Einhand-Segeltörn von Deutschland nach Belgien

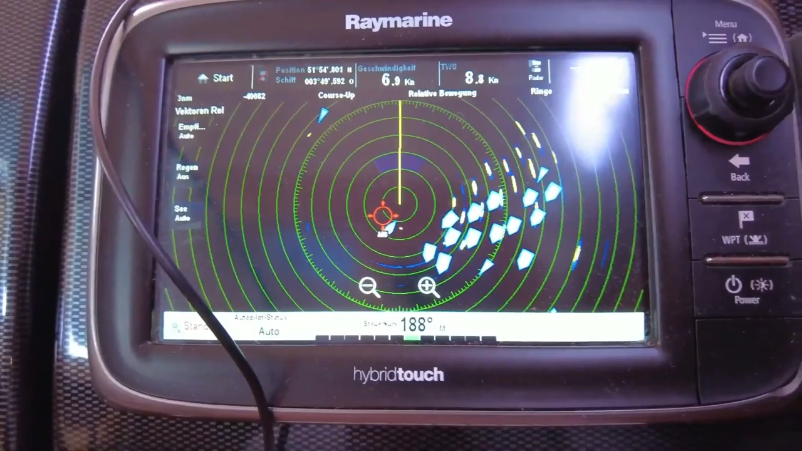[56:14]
Um mich herum ist nichts los. Also hier sind ganz viele dicke Schiffe, wie ihr seht. Das ist eine Tiefwasserreede. Und ja, die bewegen sich auch nicht.
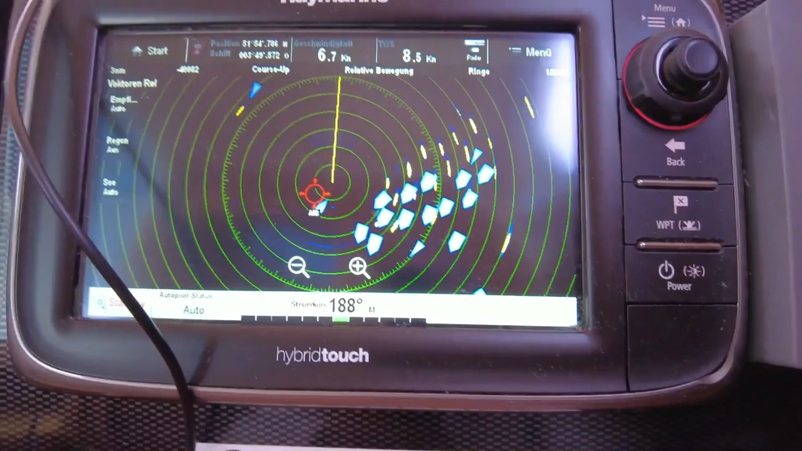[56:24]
Das ist völlig harmlos. Also die parken da und warten auf einen Slot, dass sie nach Rotterdam einlaufen dürfen.
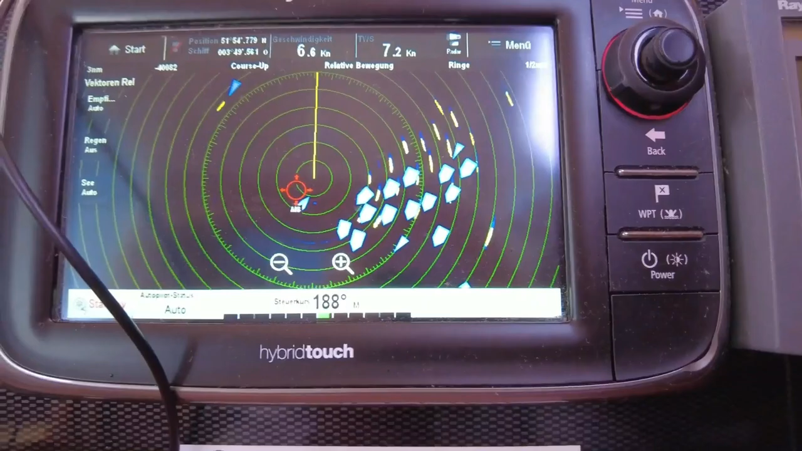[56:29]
Der Einzige, der ein bisschen rumnervt, ist Sparkling 2.